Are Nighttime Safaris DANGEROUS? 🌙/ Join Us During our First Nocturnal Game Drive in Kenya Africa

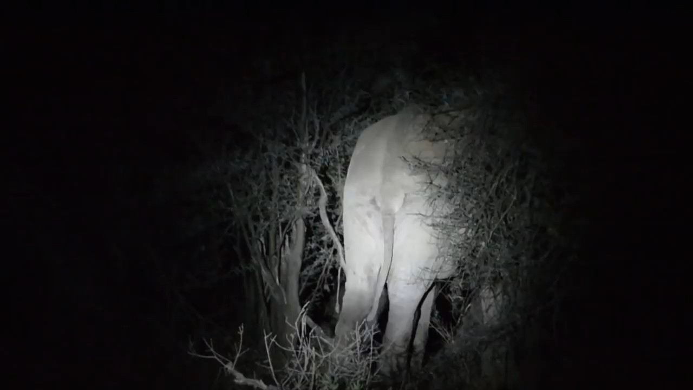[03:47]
So we are slowly making our way back to the camp, but we just saw an elephant.